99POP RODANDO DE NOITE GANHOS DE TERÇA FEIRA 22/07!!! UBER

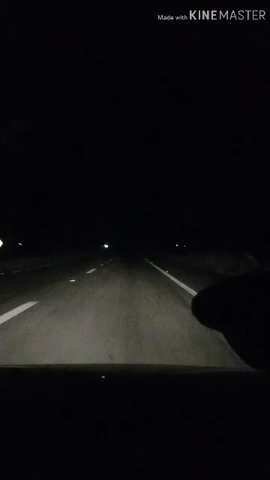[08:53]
Voltando. Deixa eu ver aqui que horas são. São meia-noite e 40. Arco. Deserto. Os post aí do Sérgio Cabral, nenhum funciona mais. É, coragem pra sair aqui essa hora, hein? Só eu mesmo, muito doido. Mas também é rápido pra chegar em casa, né? Só aí.